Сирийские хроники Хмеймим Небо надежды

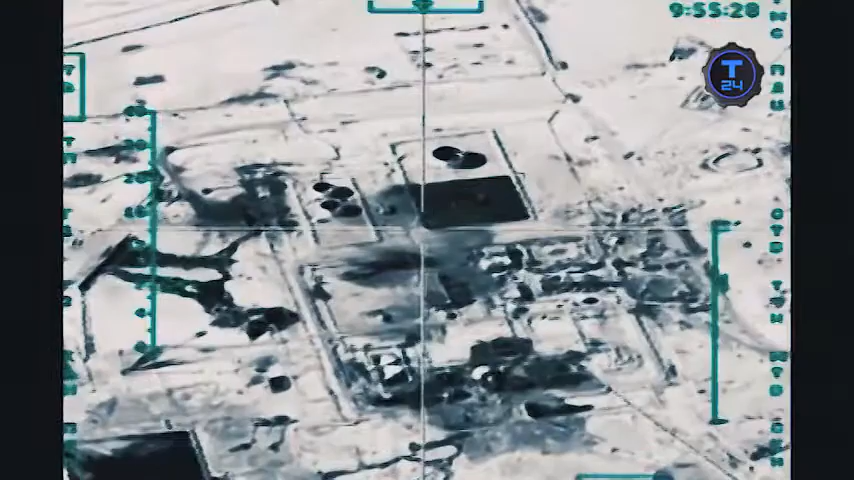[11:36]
Самолеты с высокой точностью наносят массированные ракетно-бомбовые удары по позициям боевиков.
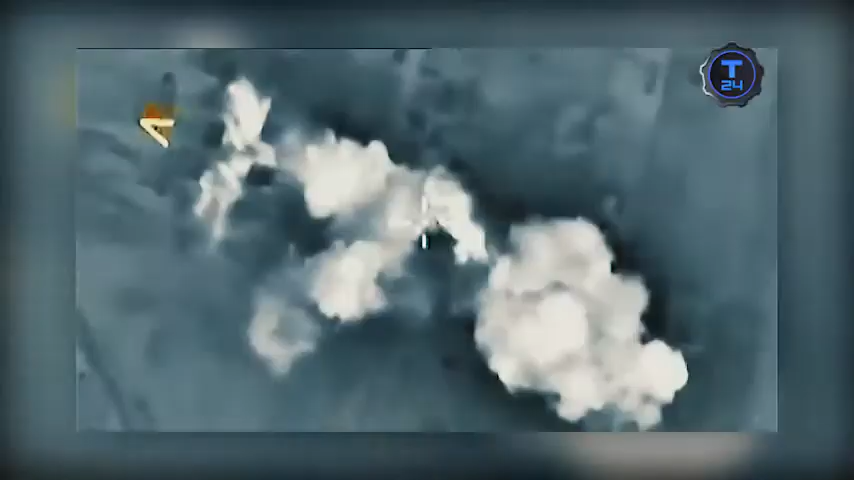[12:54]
Но на самом деле был уничтожен углубленный и хорошо защищенный объект террористов.
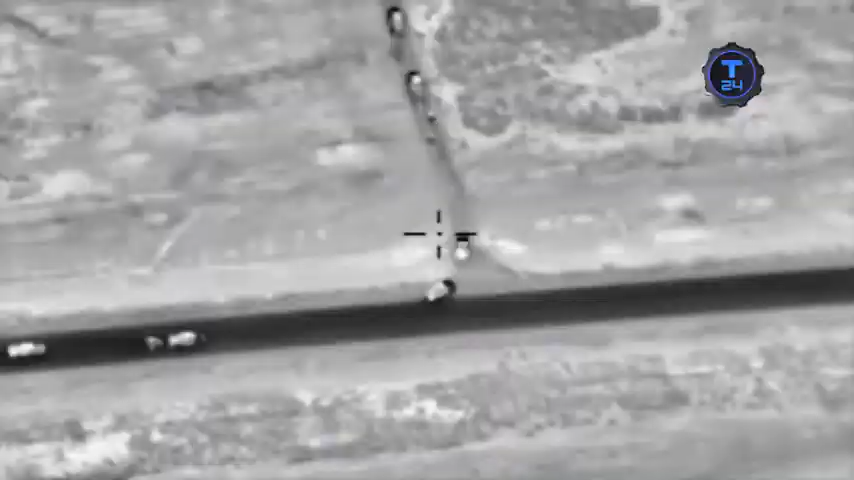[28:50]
способны с легкостью отследить колонны боевиков,
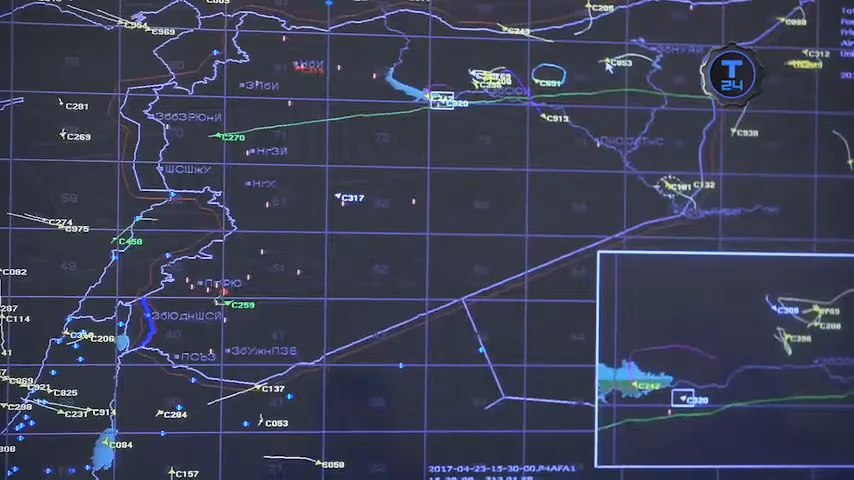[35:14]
Зеленым цветом, как вы видите, отображаются гражданские воздушные суда, совершающие пассажирские рейсы.
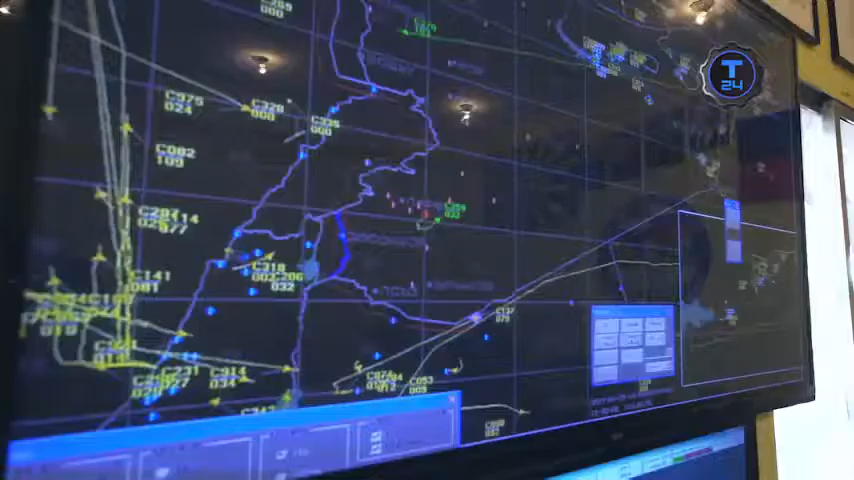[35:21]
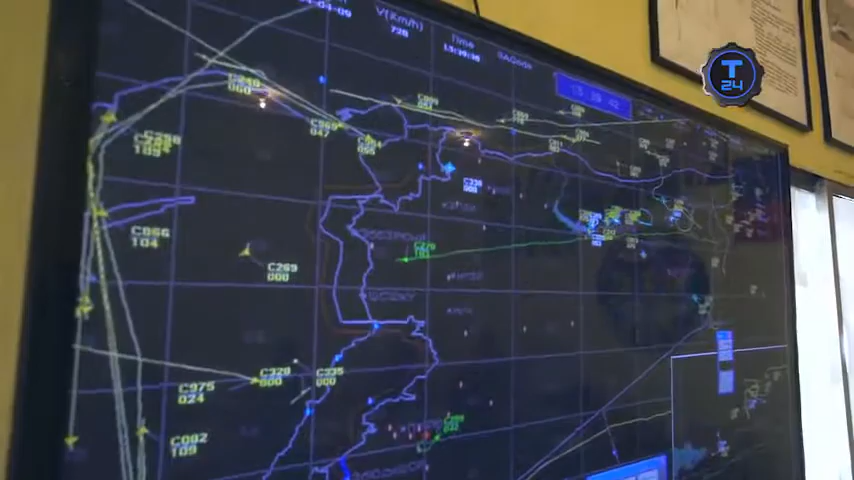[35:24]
Красным цветом это самолеты Сирийской Арабской Республики и самолеты ВКС России.
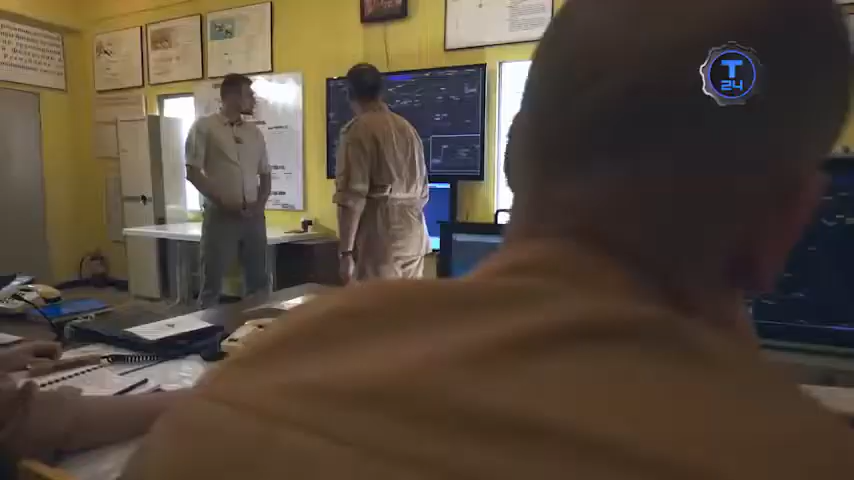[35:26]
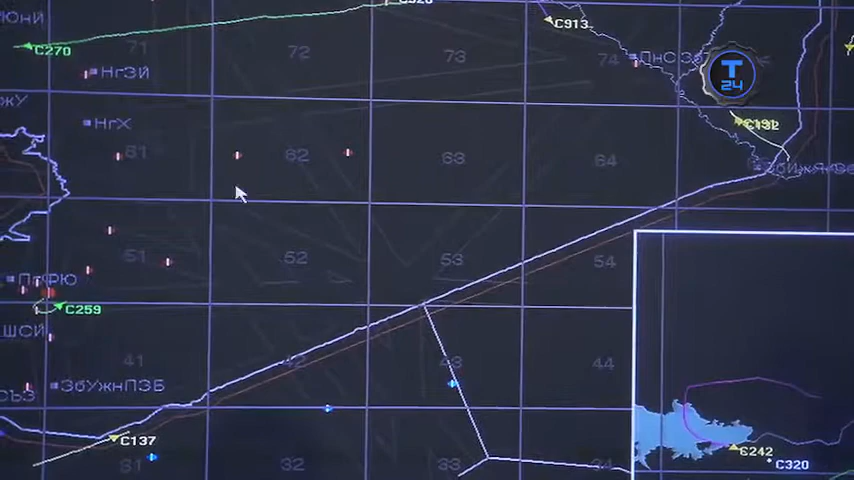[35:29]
И желтым цветом отображаются воздушные объекты принадлежности к коалиции государств, возглавляемой США.